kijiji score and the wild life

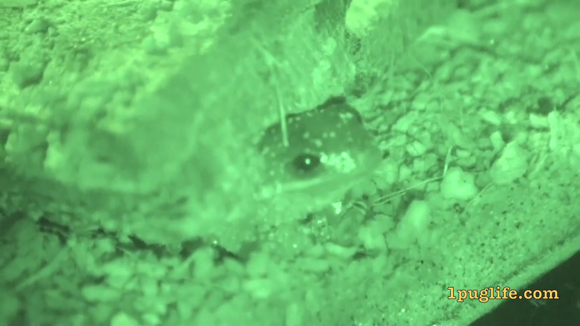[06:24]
He's just a green tree frog, but he's pissed right off about being in this situation. Look at him Freakin right out Freakin right out he is Oh my goodness Donnie is like blowing up like a friggin balloon This is friggin crazy